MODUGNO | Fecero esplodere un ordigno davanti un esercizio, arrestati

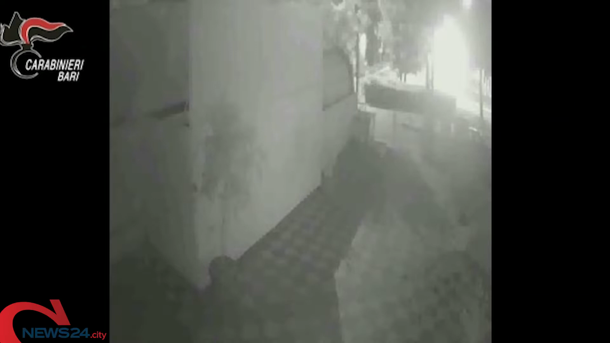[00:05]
Hanno fatto esplodere una bomba davanti alla saracinesca di una galleria commerciale nel centro di Modugno, distruggendo la porta d'ingresso e parte del soffitto.